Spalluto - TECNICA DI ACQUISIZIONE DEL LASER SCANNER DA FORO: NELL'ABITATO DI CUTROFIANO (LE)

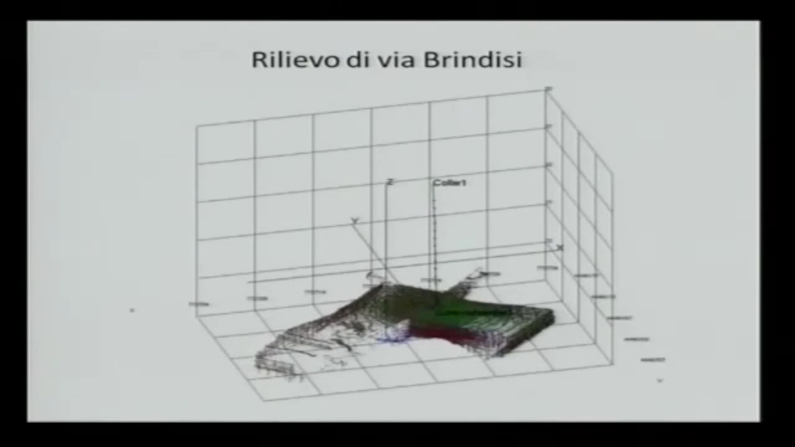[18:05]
anche qui si può vedere si può vedere molto bene la cavità dopodiché
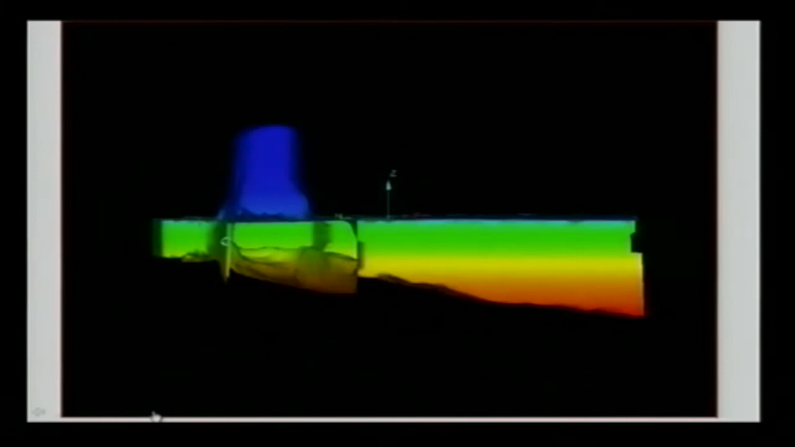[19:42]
anomalie come per esempio dovute per esempio al
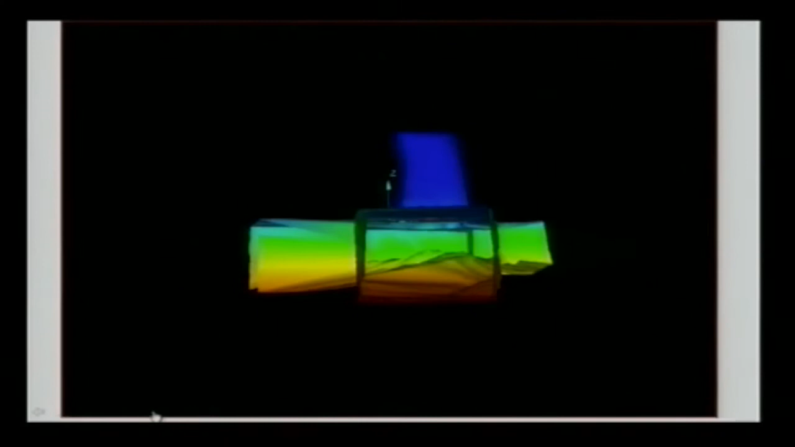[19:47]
crollo della cavità o del coso all'interno è possibile o dei pilastri all'interno è possibile vedere
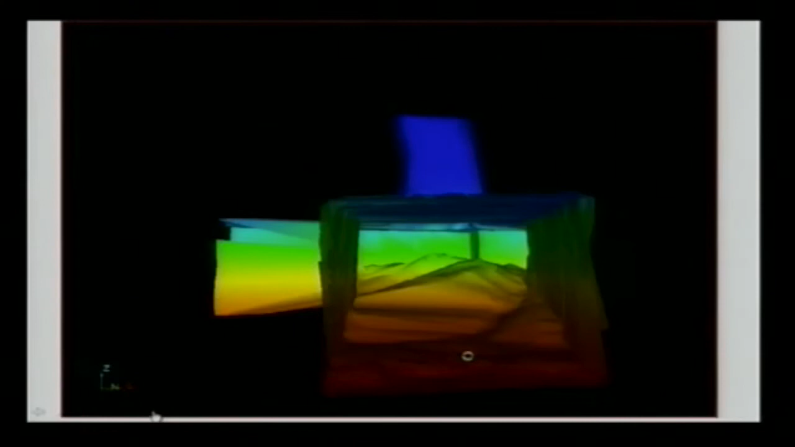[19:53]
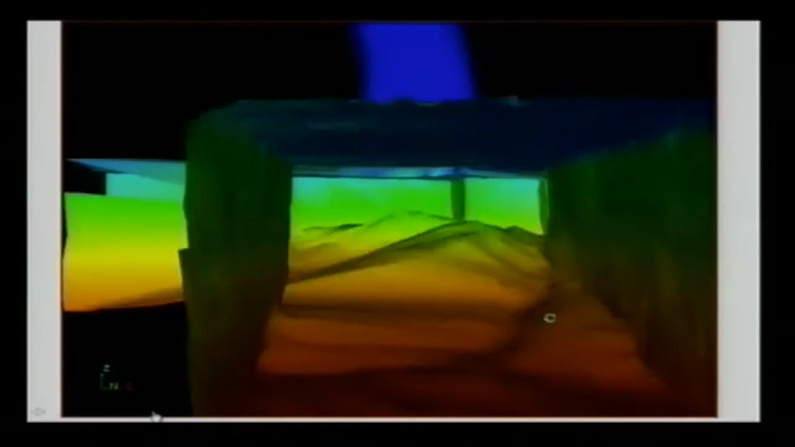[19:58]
anche che ci sono c'è del materiale che è stato abbandonato con l'ispezione con una telecamera da fuori abbiamo visto che si tratta di materiale di risulta che veniva abbandonato durante le cave come potete vedere è possibile con un tour virtuale questo è il camino
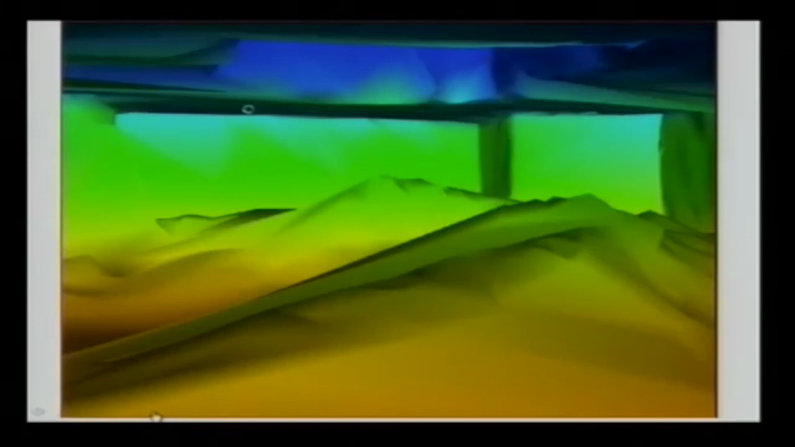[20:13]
che vi facevo vedere da cui accedevano le persone è possibile fare
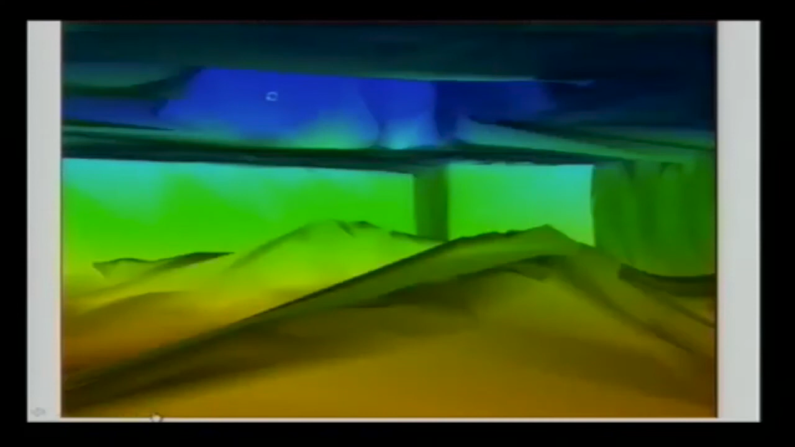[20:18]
un'ispezione virtuale della cavità e osservare e
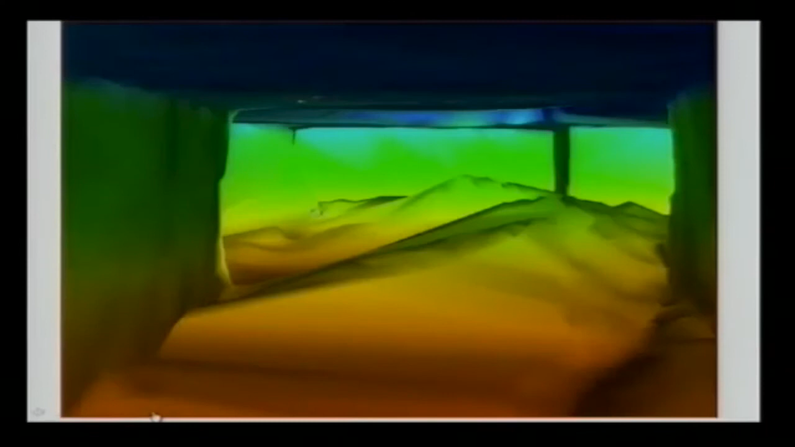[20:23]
ricostruire anche delle informazioni sulla presenza di eventuali crolli incipienti